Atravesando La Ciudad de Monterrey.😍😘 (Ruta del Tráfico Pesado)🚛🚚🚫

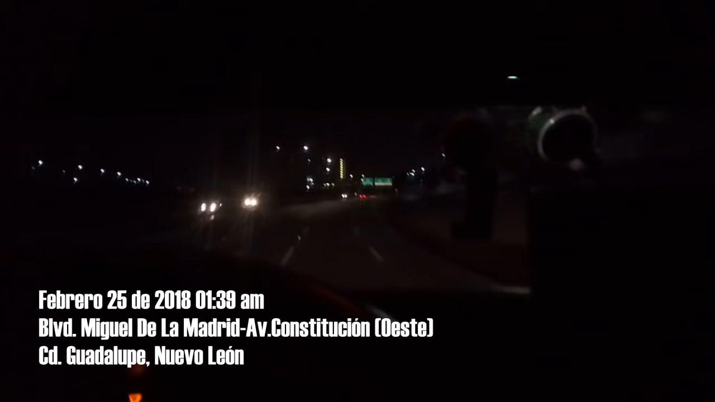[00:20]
buenos días, bandota. Pues por fin ya se armó
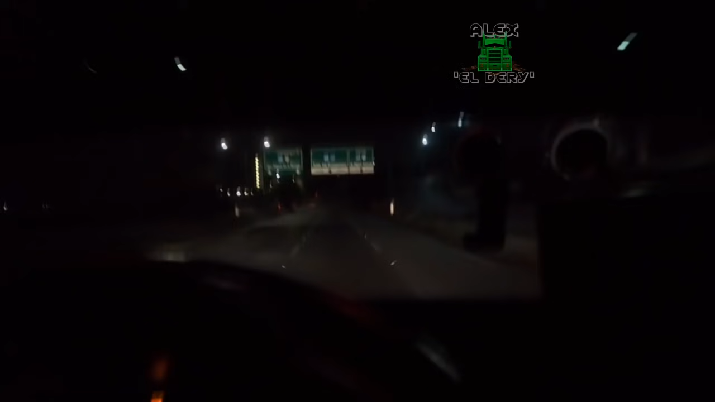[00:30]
la cargada aquí en Guadalupe, Nuevo León, uno de los municipios de la área metropolitana, del área metropolitana de la Sultana del Norte, ¿va? Vamos a para los 20 de Mexicali, Baja California. De hoy domingo 25 de febrero del año 2018. Y pues pinche novateada que me pusieron, va.
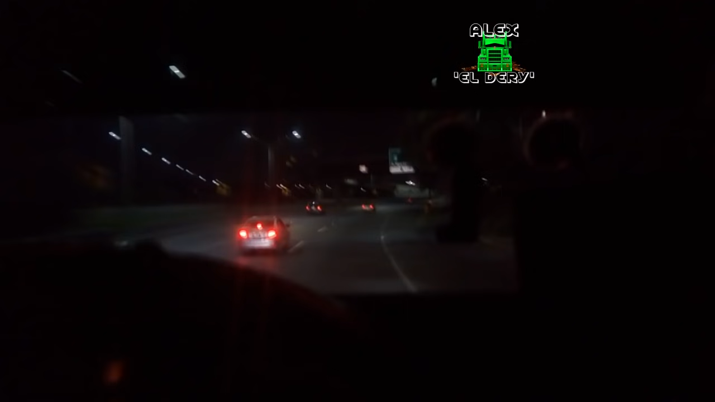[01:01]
Aquí en el nuevo 400 laboral. No, pues ni hablar, es parte del show. Según esto, que desde el viernes me iba a ir a Mexicali. Desde el viernes en la mañana. No, hombre, ¿cuál? Ahí me trajeron haciendo patio. Y pues ni hablar, ¿verdad? Pues es jale. Es jale, banda. Nunca hay que decirle que no al trabajo, ¿verdad?
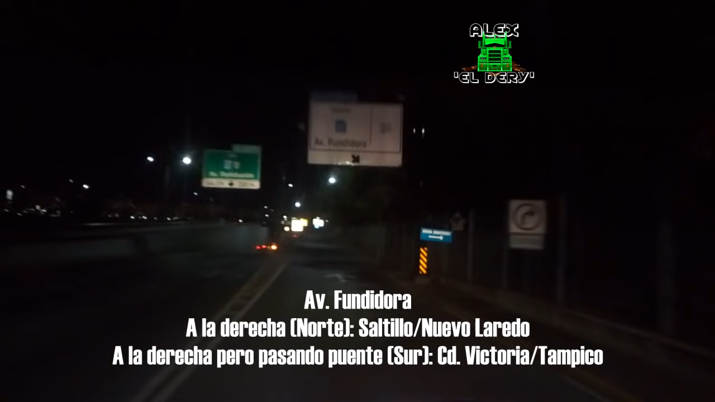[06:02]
Aquí está, Avenida Fundidora. Vamos a pasar por el mero centro de Monterrey, por la Arena Monterrey, va. Ay, güey. Ahora, güey.
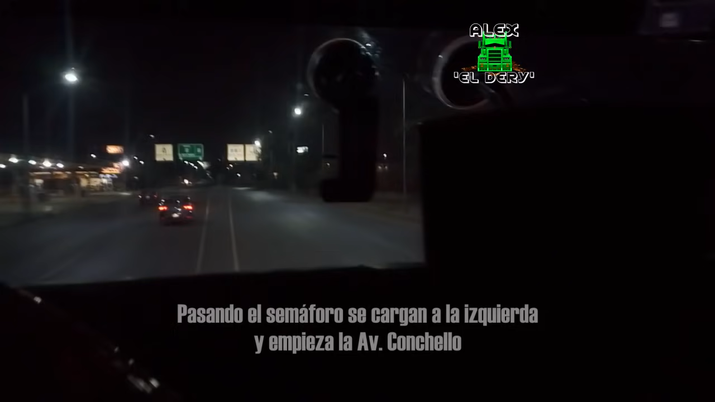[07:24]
Madre. Esta es la Arena Monterrey, banda, miren. Ahí está. Esta se llama la Avenida Conchelo o Conchello. Que pasando el río Santa Catarina se llama Avenida Revolución al sur. Es como le repito, la salida a Tampico. No, aquí no es el centro, andamiento. Aquí creo que es la colonia moderna, no estoy seguro. Pero aquí está, aquí cerquita está el centro.
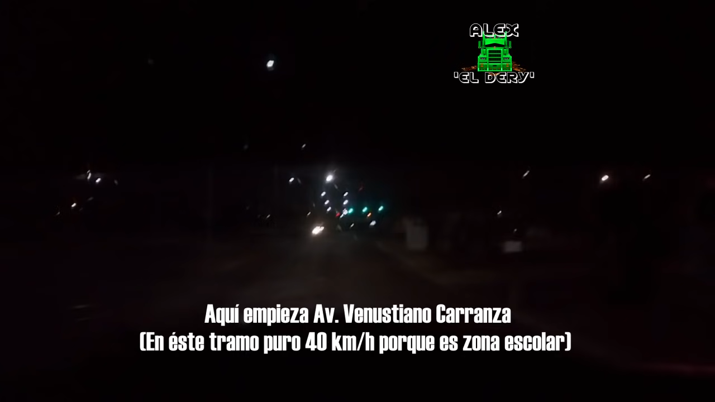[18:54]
¿Y ya? Y estufas. Aquí le voy a parar tantito, banda. Ahorita que lleguemos a Colón, le seguimos. Miren, banda, aquí es donde les digo. Este pinche patrullera. Pinche madre.